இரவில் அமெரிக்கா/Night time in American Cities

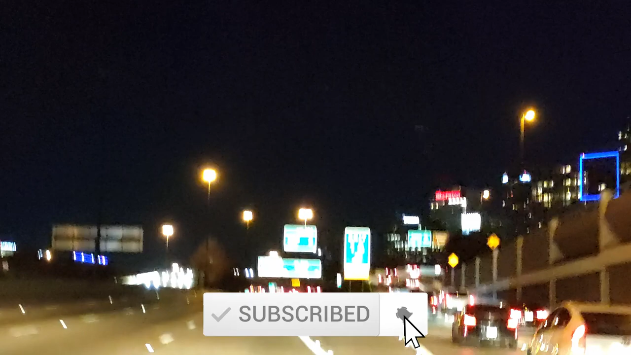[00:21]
இன்றைக்கி நம்ம எங்கே இருக்கோம்னா, டேலஸ்ங்கிற சிட்டியில் தான் இருக்கோம். இது அமெரிக்காவில் டெக்சாஸ் ஸ்டேட்டில் இருக்குது. இந்த டேலஸ் ஒரு மெட்ரோபாலிட்டன் சிட்டி.
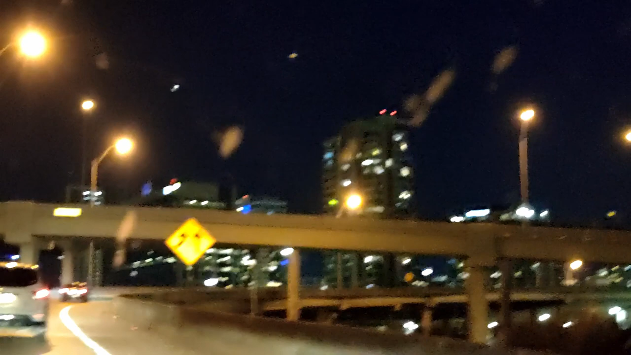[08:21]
நிறைய அப்படியே ரவுண்டான மாதிரி நிறைய கொடுத்துருப்பாங்க அந்த டவுன் டவுனை சுற்றி. நம்ம அப்படியே போயிட்டு எந்த இடத்துல வேணாலும் இந்த டேலஸில் இறங்கிக்கலாம்.
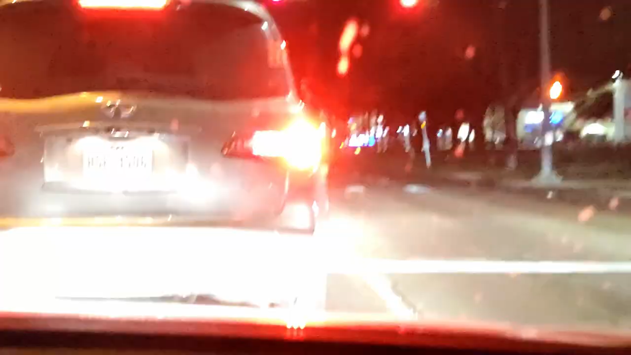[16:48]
இங்கே பாருங்கள், இதுதான் அந்த சபப் ஏரியா. எவ்வளோ அமைதியாக இருக்குது பாருங்கள்.